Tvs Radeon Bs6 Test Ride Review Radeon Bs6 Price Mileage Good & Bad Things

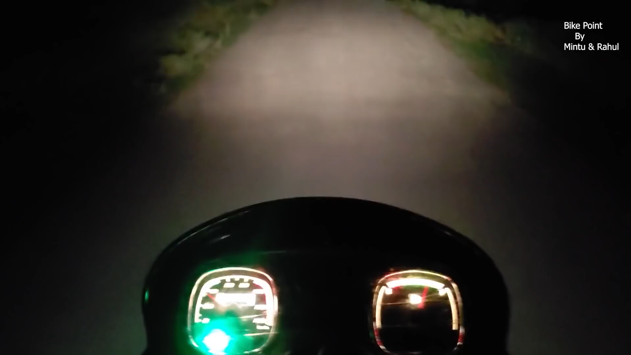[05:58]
रात में भी चला कर देखा तो LED DRL अगर आपके bulb भी fuse हो जाते है तो LED DRL से आप चल सकते है तो
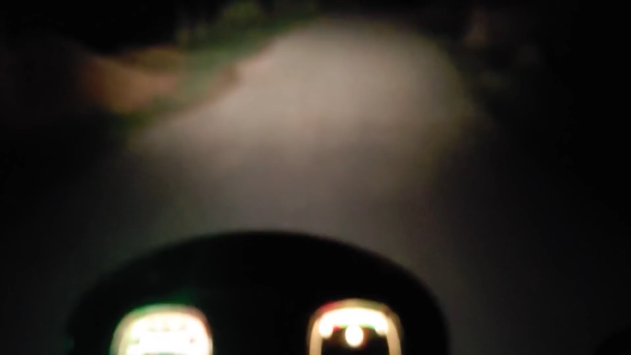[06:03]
light की इसमें आपको कमी नहीं मिलेगी और meter भी जब light जलती है तो